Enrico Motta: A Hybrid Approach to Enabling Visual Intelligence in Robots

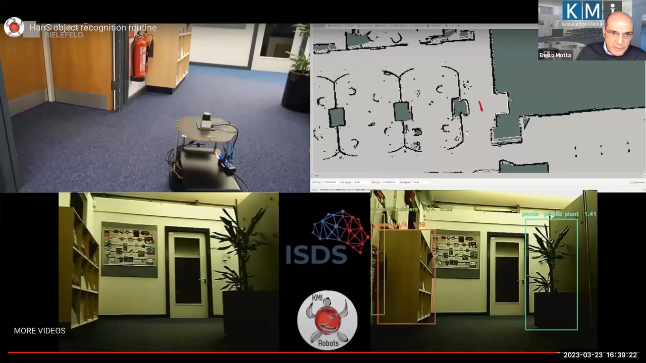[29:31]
send the hands around hands collect all these uh observations we equip the hands with essentially two state of the
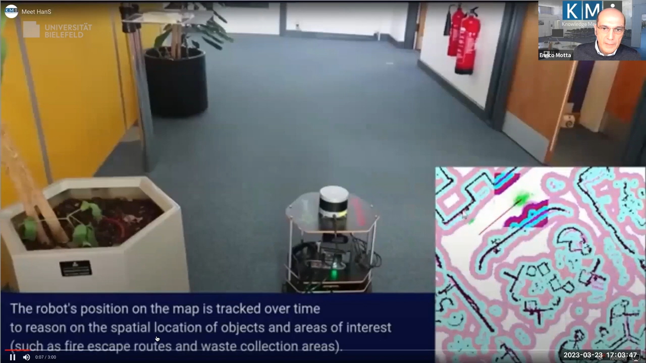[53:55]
so this is just hands going around uh the position of course extracted hands as